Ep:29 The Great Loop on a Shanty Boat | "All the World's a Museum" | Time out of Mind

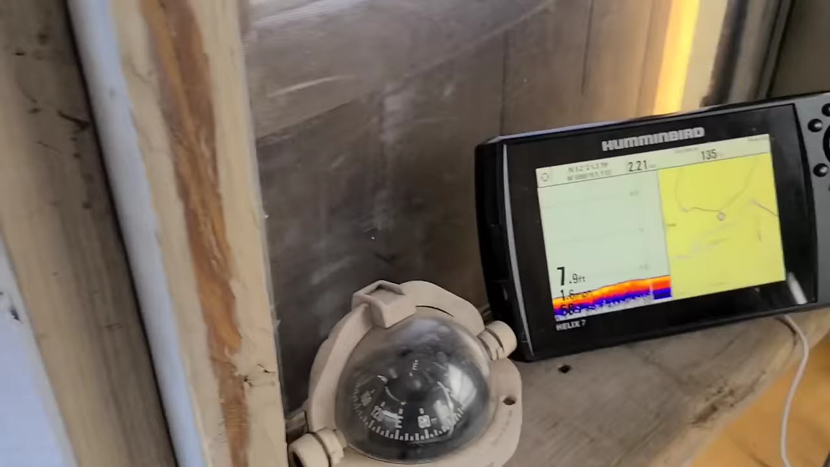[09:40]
We're in about 7 feet of water. And you stay, Wavey, you stay.
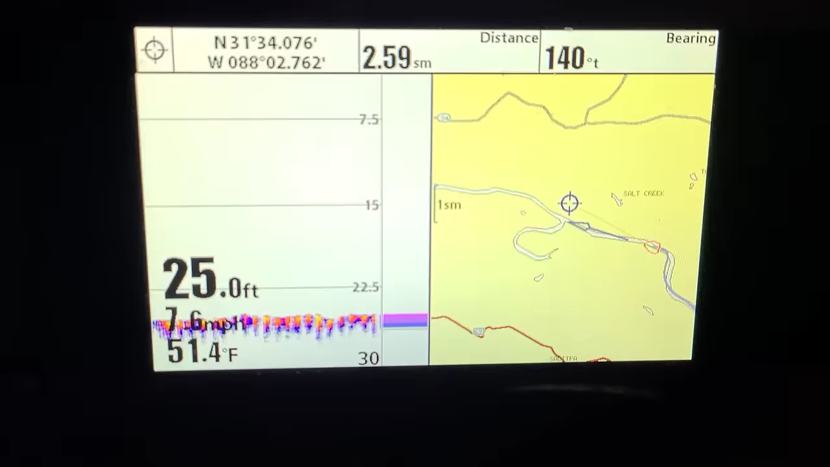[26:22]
On screen: depth 25.0 ft, water 51.4°F
We're doing almost 8 miles an hour. And we're gonna get there. Stay tuned.